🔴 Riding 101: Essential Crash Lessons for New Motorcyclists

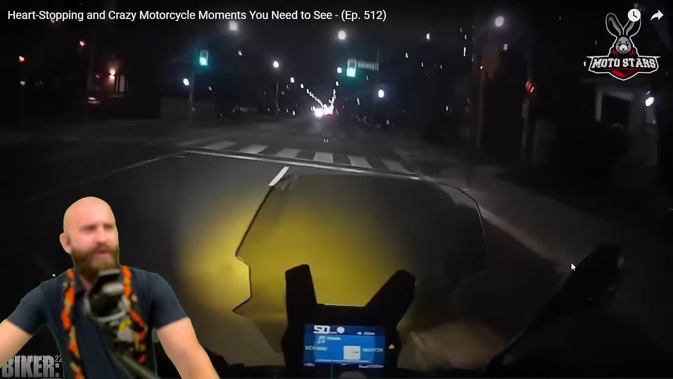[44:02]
Is that a trash panda? It is a trash panda. You can run those over.